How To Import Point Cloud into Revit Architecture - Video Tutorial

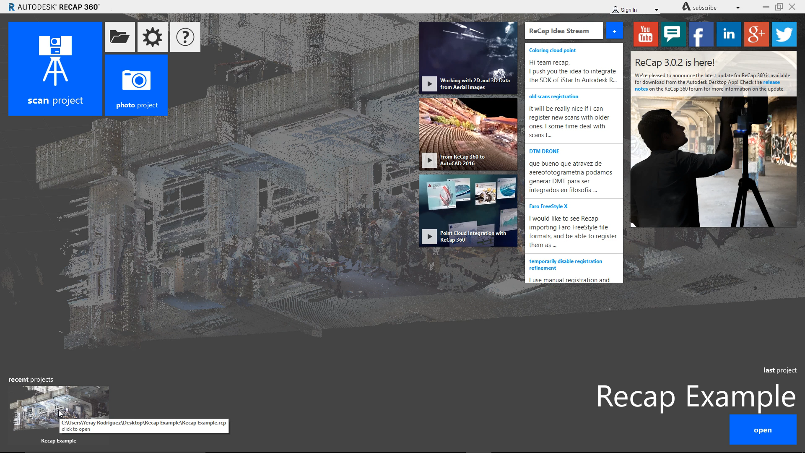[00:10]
Recap is a special software to import scan data from any scan like Leica or Faro. So we need to import first
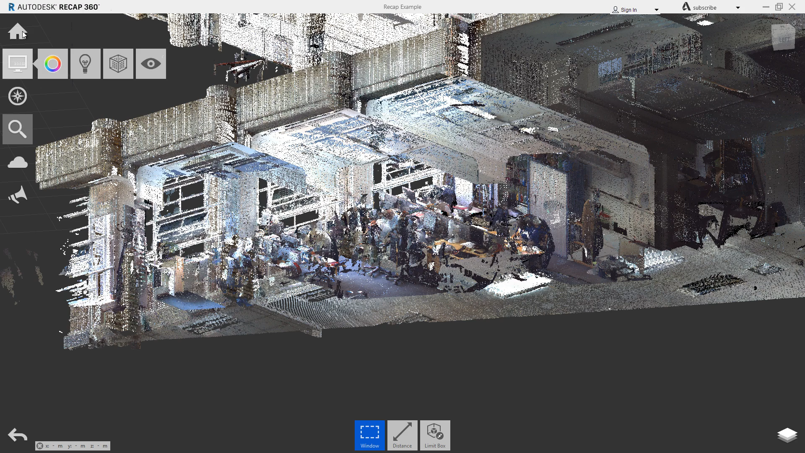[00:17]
in Recap and then
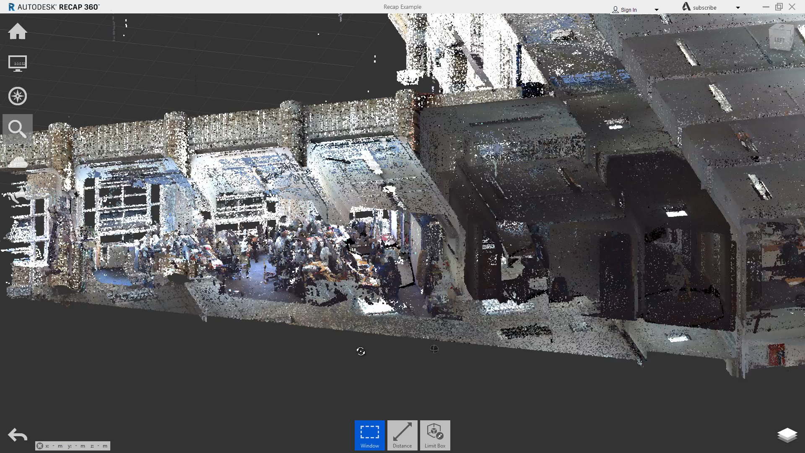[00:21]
we can use in AutoCAD or Revit or basically any Autodesk software.
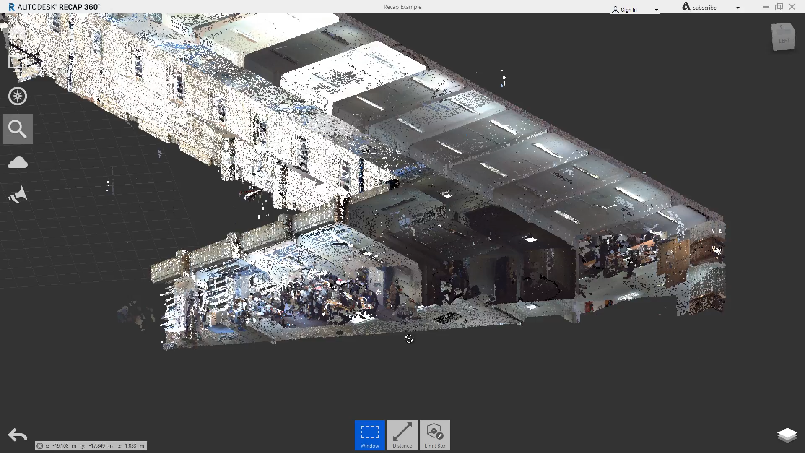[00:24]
This is a piece of scan in color. There's a few office here, so I'm going to import that into Revit.
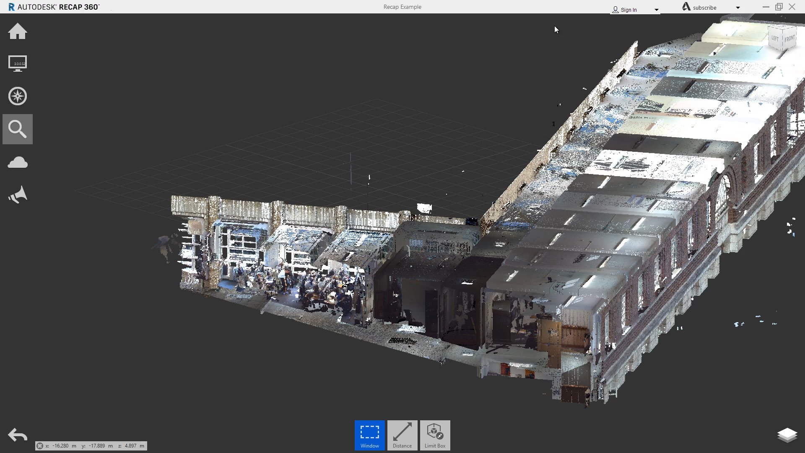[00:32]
I will show you how. Let's start.
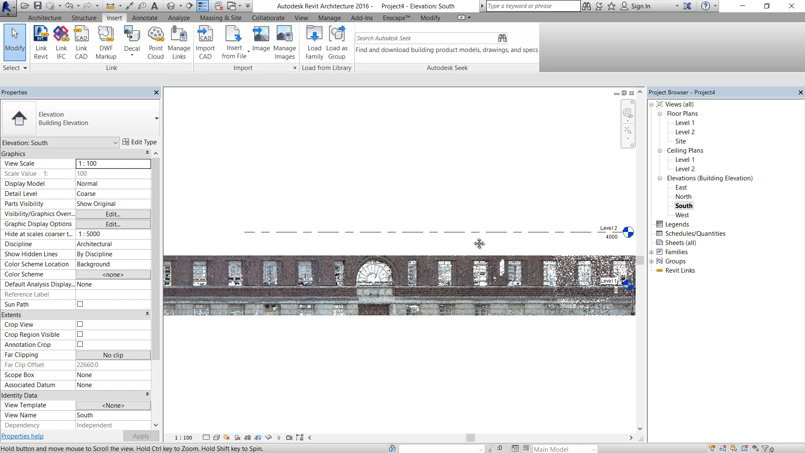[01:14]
So before start to draw in using that scan, we need to control the elevations. So let's move the level one to here,
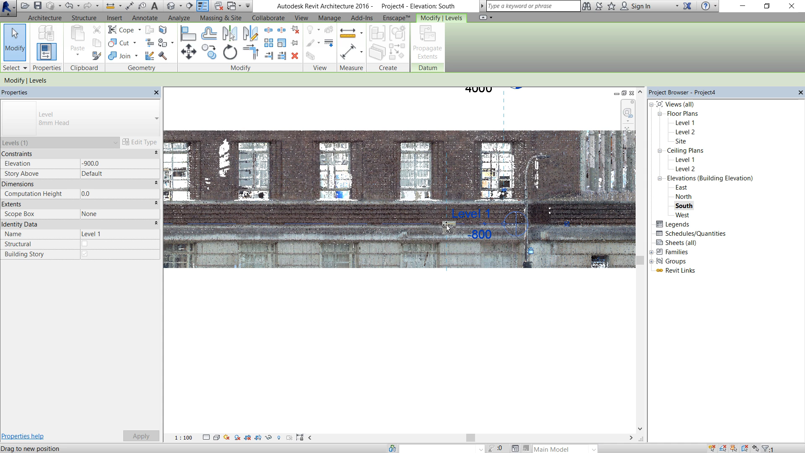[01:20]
where the first floor is approximately, and just leave level two there.
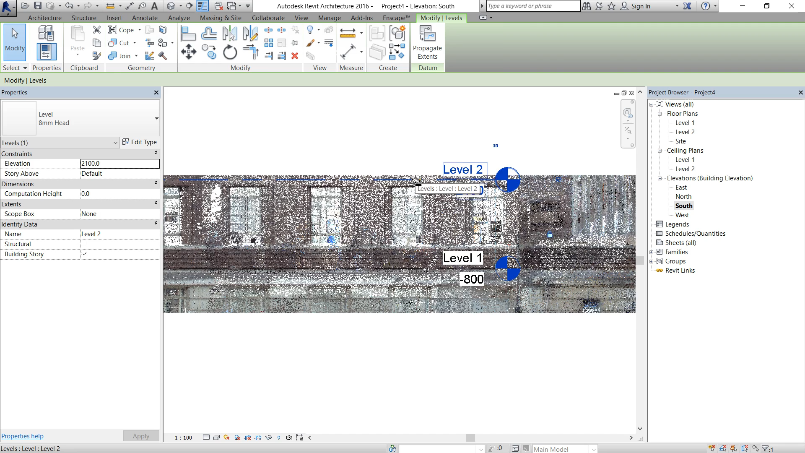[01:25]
So now we can go to level one and
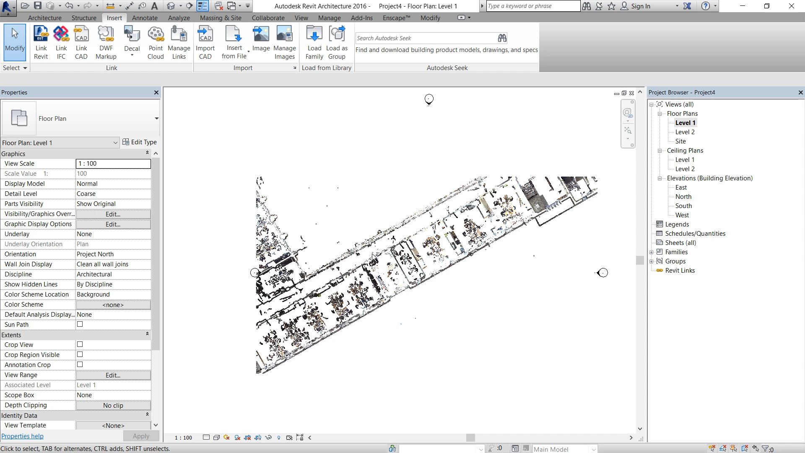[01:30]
see how the point clouds looks.
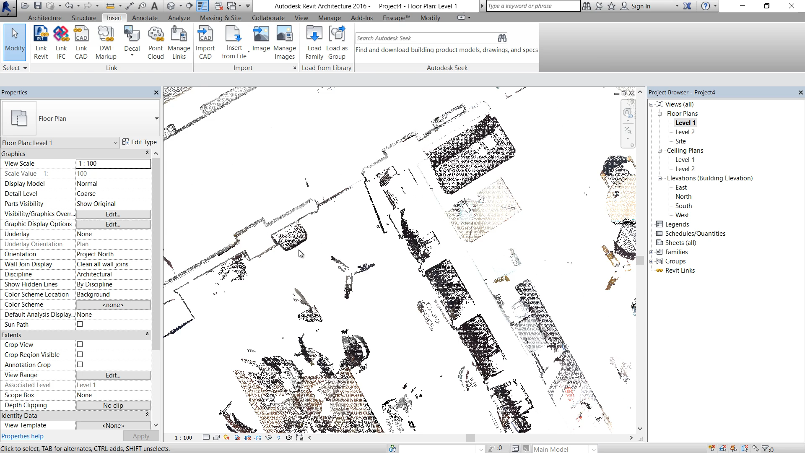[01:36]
Looks pretty good, but sometimes we need to change the color because now it's RGB,
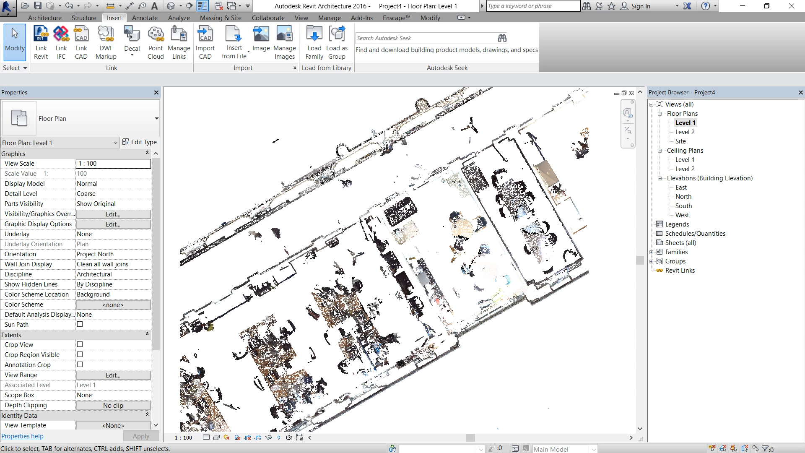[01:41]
but in black,
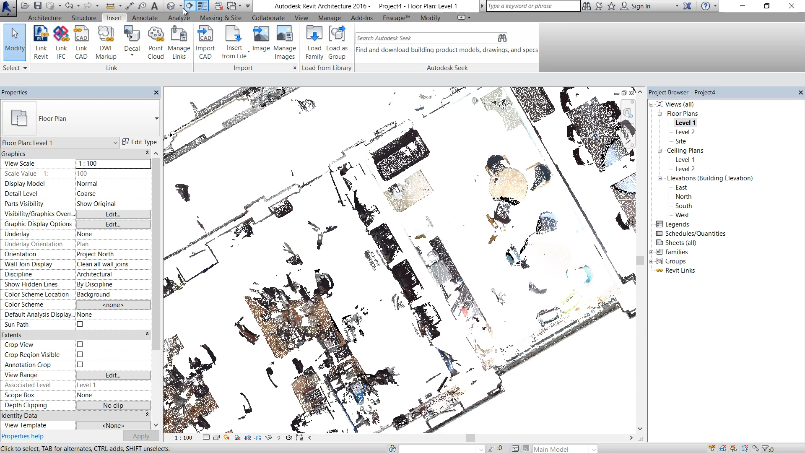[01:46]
probably it's easy to see what's going on.
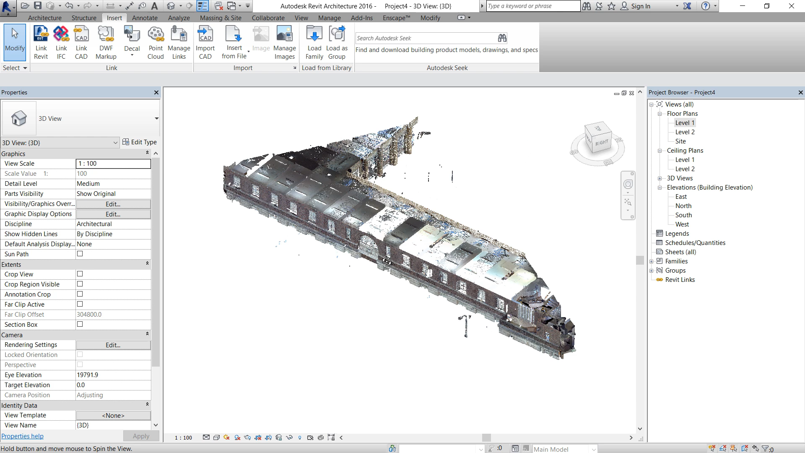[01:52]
So if you use visibility graphics, so let's go to manage, sorry, to be, and use visibility graphics.
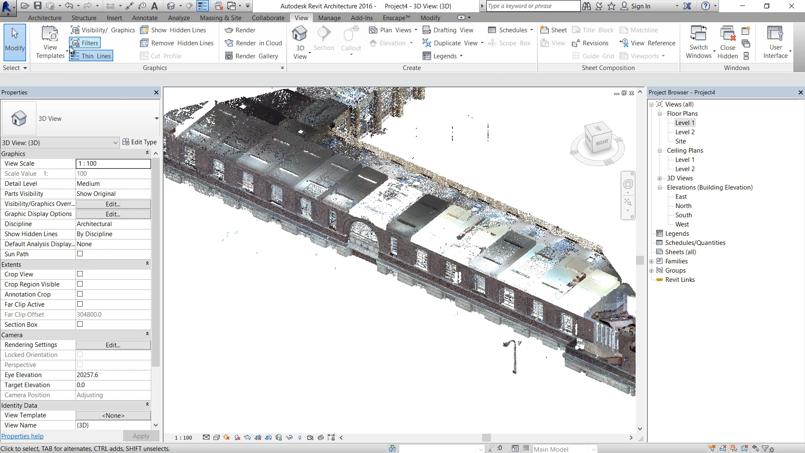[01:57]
In the last tab point clouds, we can control the color mode. So it's RGB, we can use single color. Let's say black in 3d.
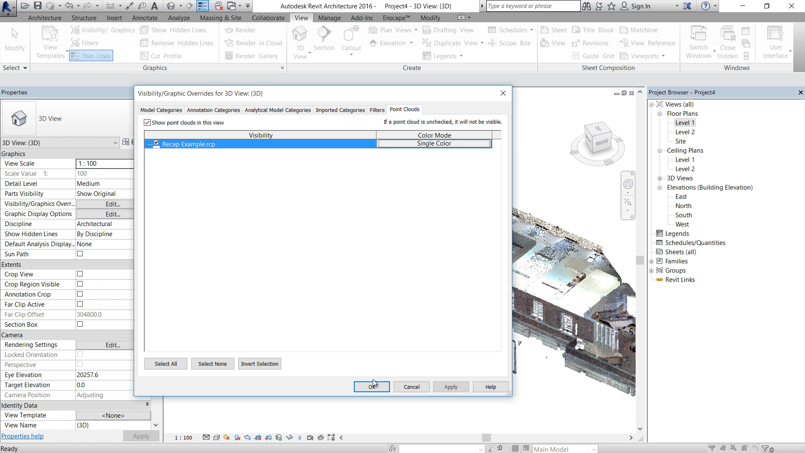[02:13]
That's going to be a bit difficult to work because we can't see anything.
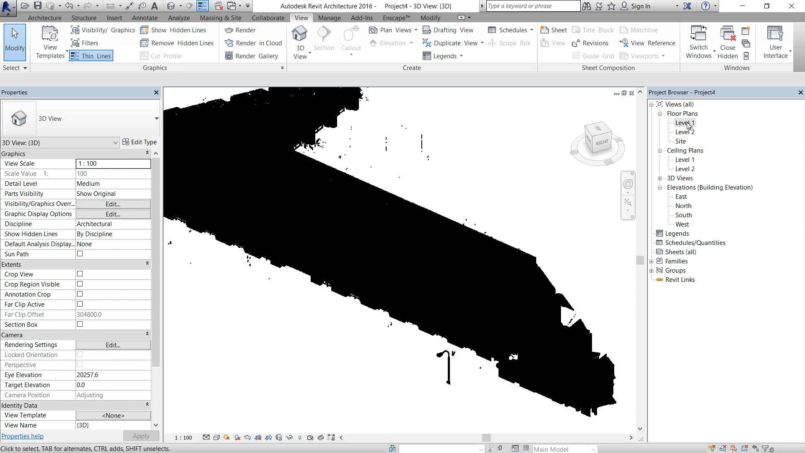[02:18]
But in level one, if we change the visibility graphics and use black and blue again.
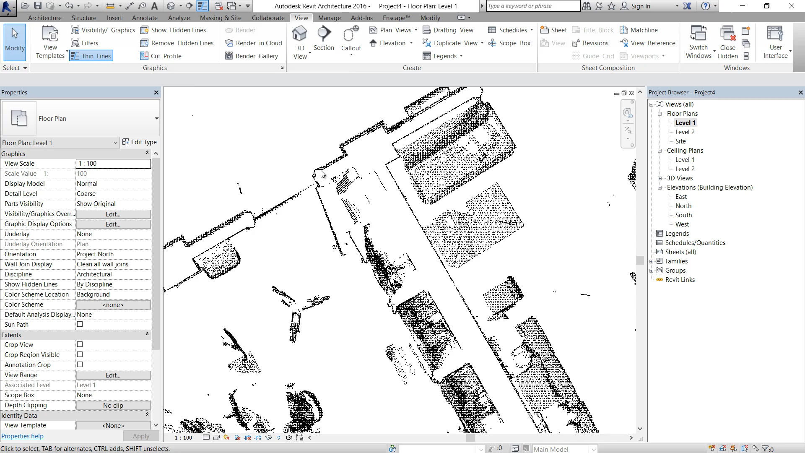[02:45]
But it's very easy to see what the wall is and doors and furniture. And the last thing we can do to start drawing is go to view range and control what the cut is. Now we're cutting in 1200. So let's have a look in elevation is basically around here,
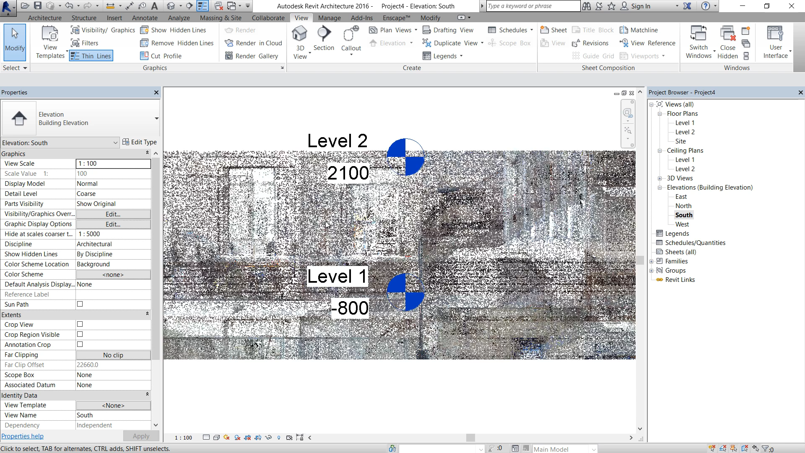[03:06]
but we can make that cut small.
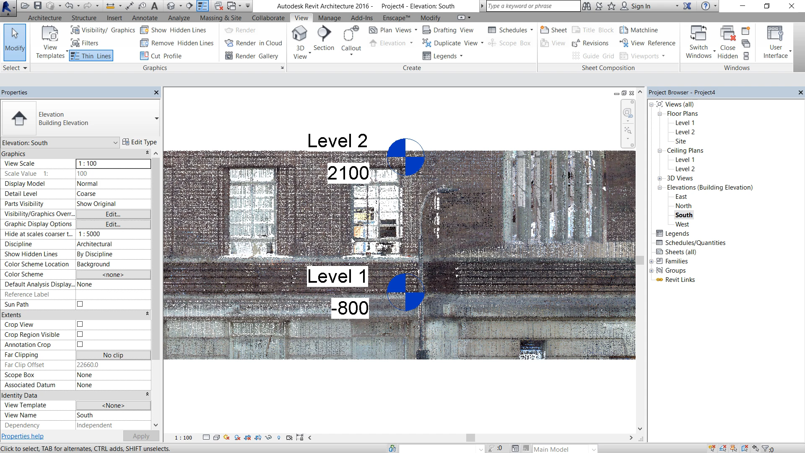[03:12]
Like cutting in 1000 and the button this move up. To see less information.
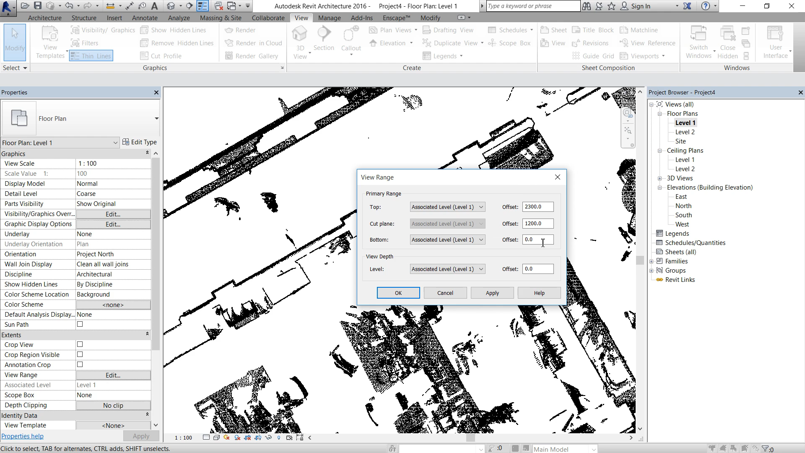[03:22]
So let's use 1000 here and in the bottom we can use 500. So basically we're only using 500.
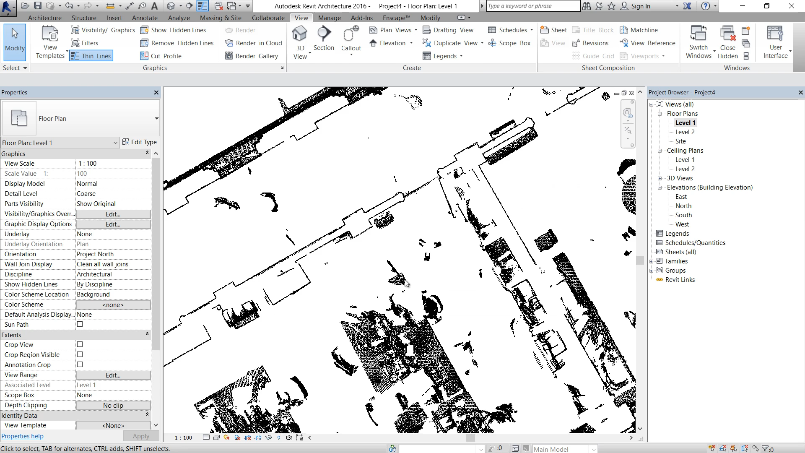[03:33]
So basically all the furniture disappear and we can push a bit more, maybe move the card like 1500 and that card like 1200.
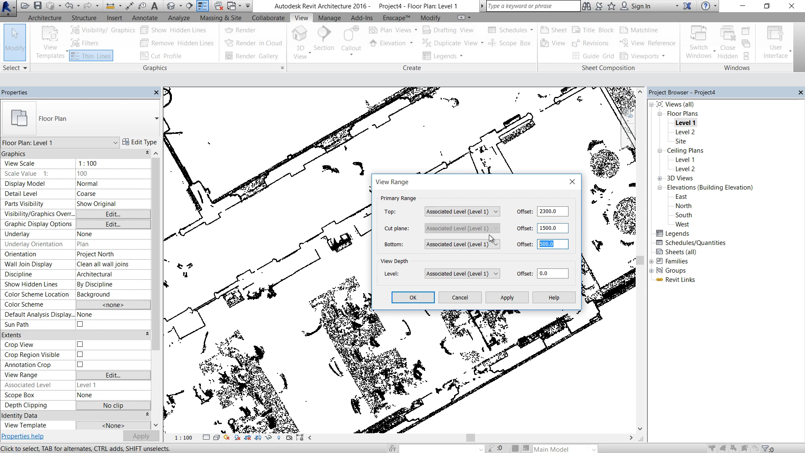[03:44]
Apply.
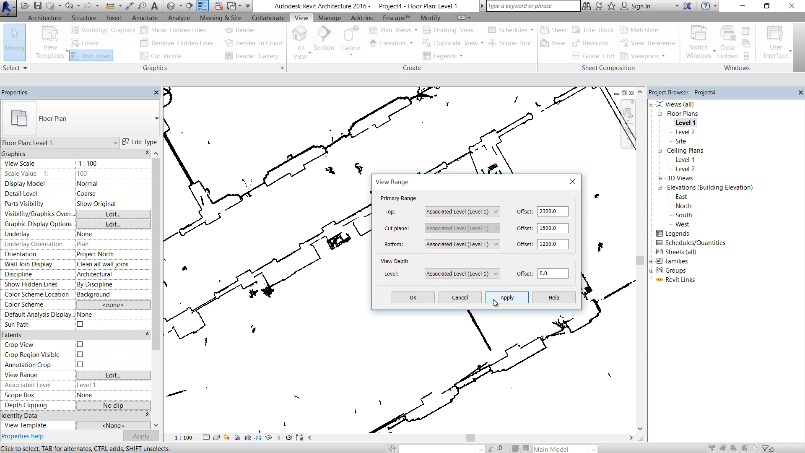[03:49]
And basically all the furniture disappears. And now it's pretty simple to go to wall and just start to drawing.
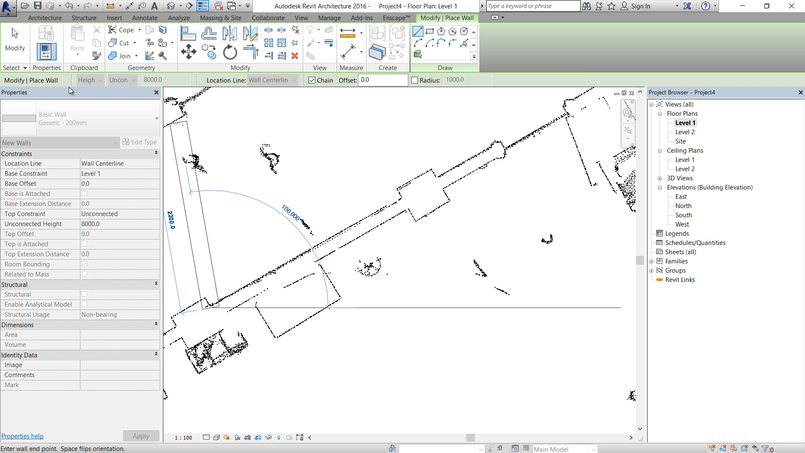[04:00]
Let's change the location line before we start finish face to exterior. So now it's very simple.
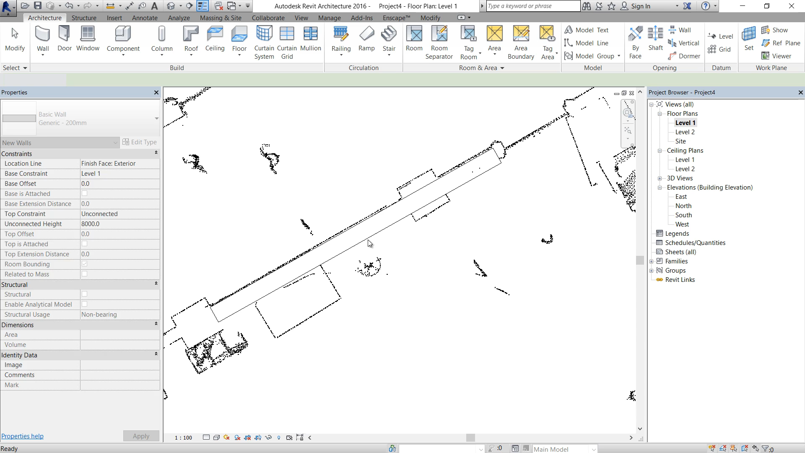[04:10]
So just find the thickness we really need. Like it's like a 140.
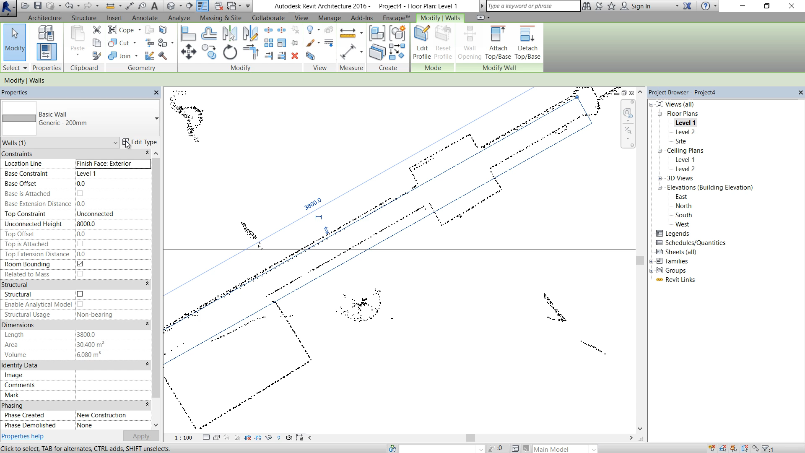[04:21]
So let's have a look. We have 140 here. So that's perfect. So now that much perfect in my scan. So that is how to import the record file and make a few settings to start working on it.